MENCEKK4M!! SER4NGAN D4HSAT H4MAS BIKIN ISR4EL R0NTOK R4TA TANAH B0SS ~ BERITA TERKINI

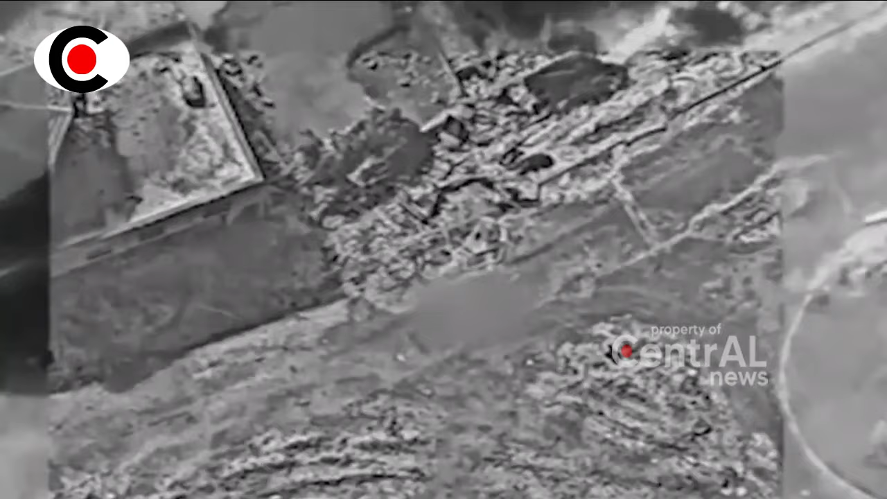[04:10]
Pejuang Al-Qassam mampu meledakkan alat anti personel terhadap pasukan khusus Zionis yang terdiri
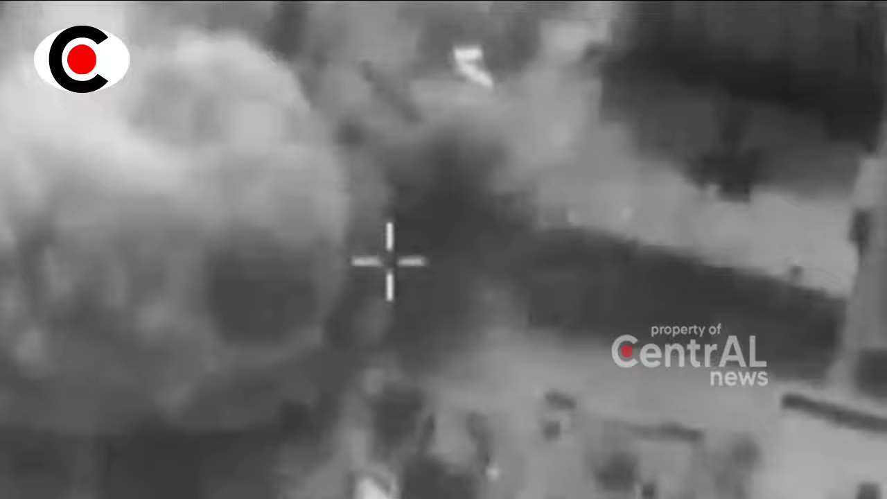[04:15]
dari 4 tentara yang maju menuju terowongan yang terbuka di sebelah timur kota Khan Yunis. Meninggalkan mereka tewas dan terluka, kata kelompok sayap militer Hamas tersebut.